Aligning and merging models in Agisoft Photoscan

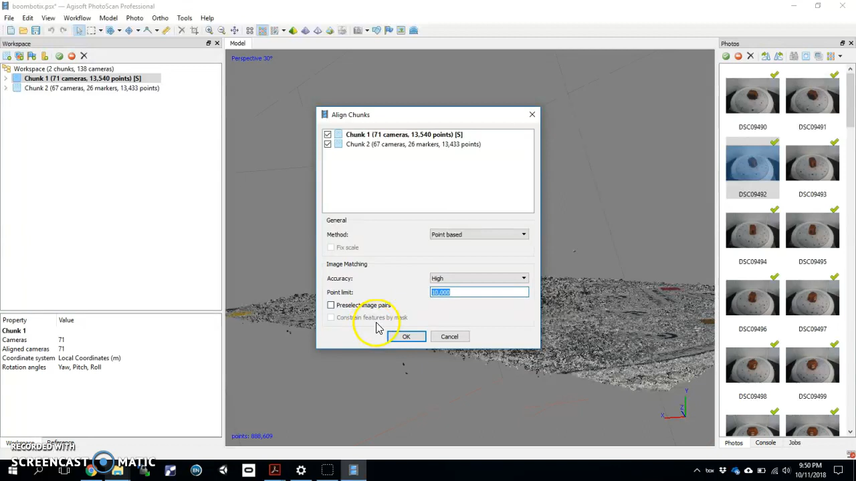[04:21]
We're going to do point and we're going to have our accuracy up on high just to try that out. Point limit. Now we'll just keep it there at 10,000 and hit OK.
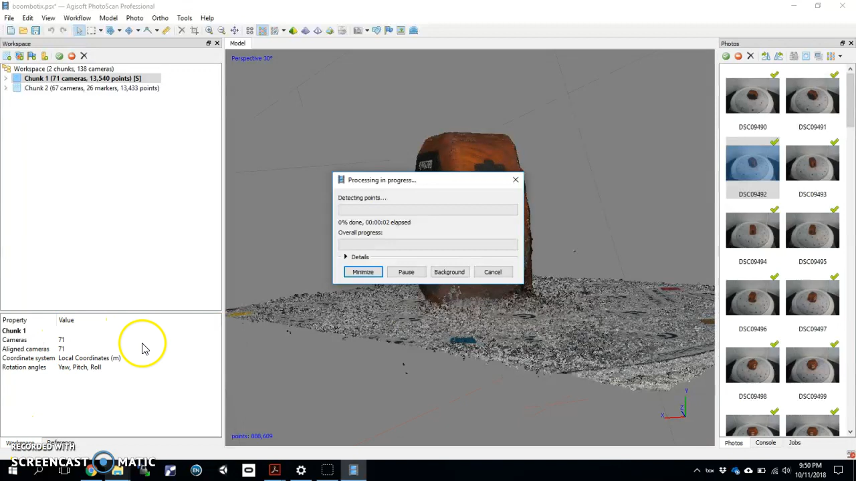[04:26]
All right and so my computer and because I'm using video I can do this thing super fast.
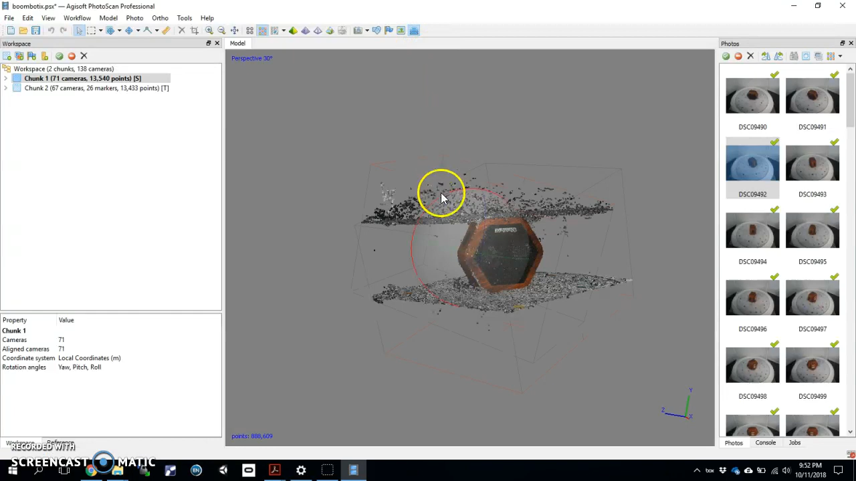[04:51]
I see both turntable platforms one on the opposite side of the other.
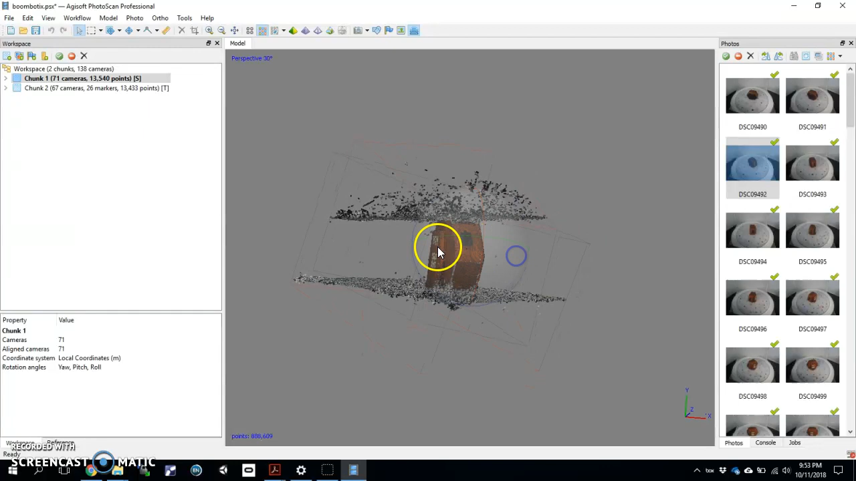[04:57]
Looking pretty darn good. Spin that around.
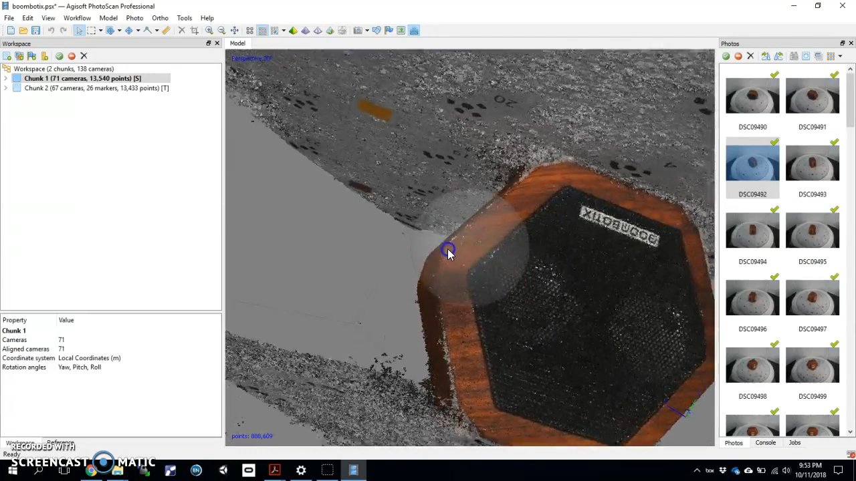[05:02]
Yeah I get two chunks aligned. So now what I want to do is edit out the turntable on either side. Remember the active chunk is the one you'll be deleting from which is the one that doesn't disappear.
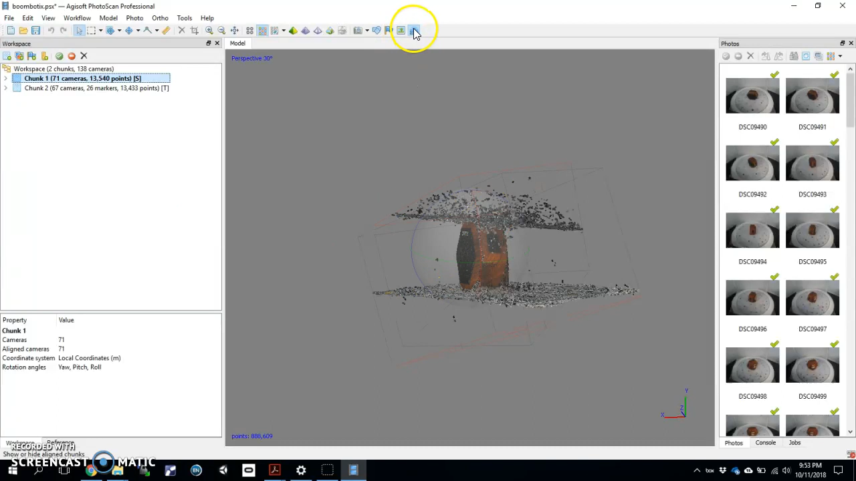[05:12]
I can take the bottom turntable off there and my selection tool. Cut out the bottom. That's gonna be gone.